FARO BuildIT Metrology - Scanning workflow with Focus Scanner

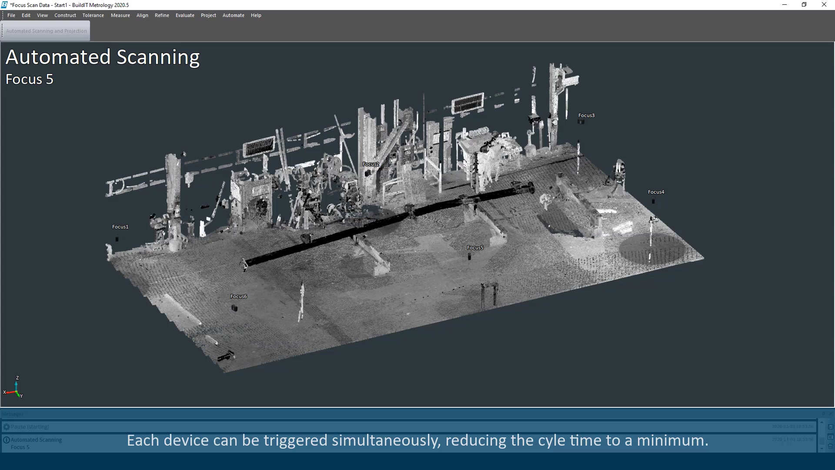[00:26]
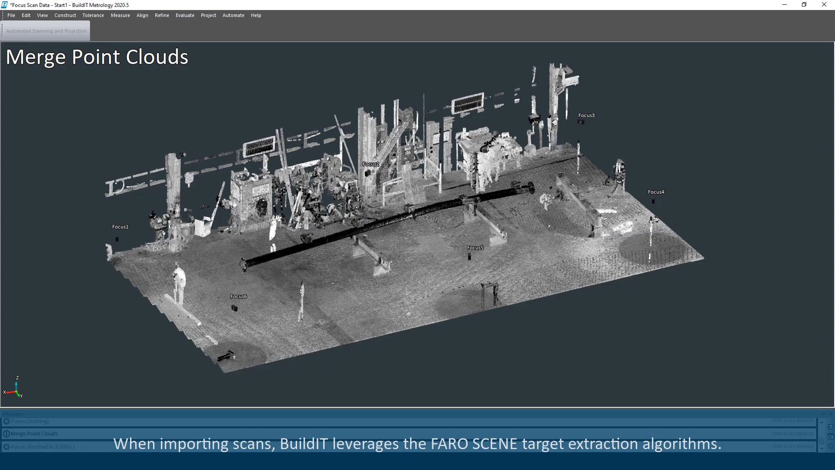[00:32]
When importing scans, Build-It leverages the ferrocene target extraction algorithms.
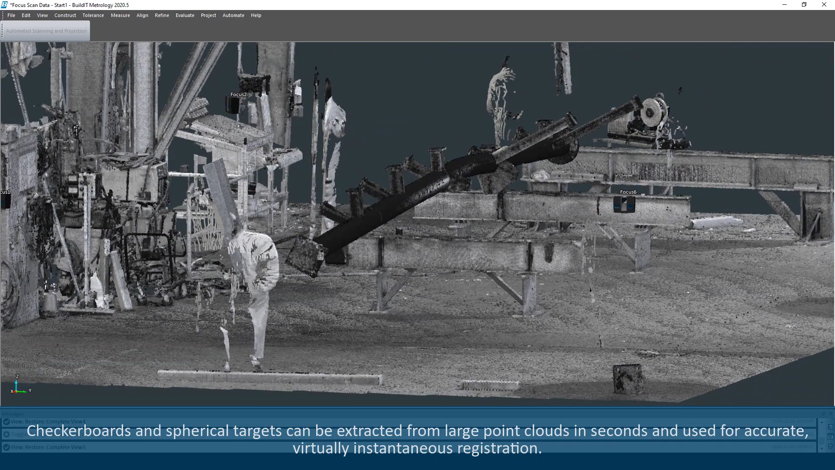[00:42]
virtually instantaneous registration.
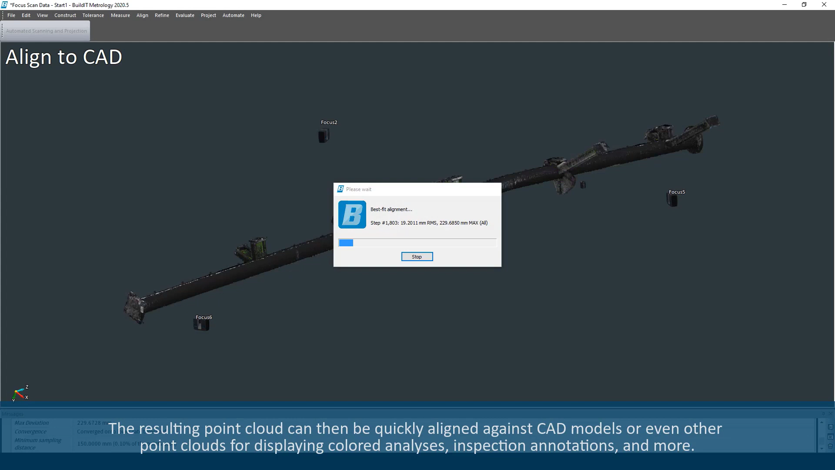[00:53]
The resulting point cloud can then be quickly aligned against CAD models or even other point clouds for displaying colored analyses, inspection annotations, and more.